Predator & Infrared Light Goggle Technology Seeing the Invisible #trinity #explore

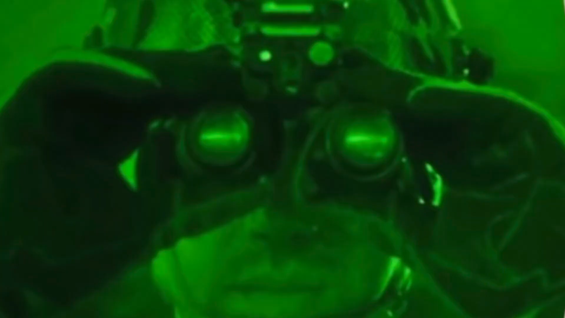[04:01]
And the way that the photons and electrons can be seen with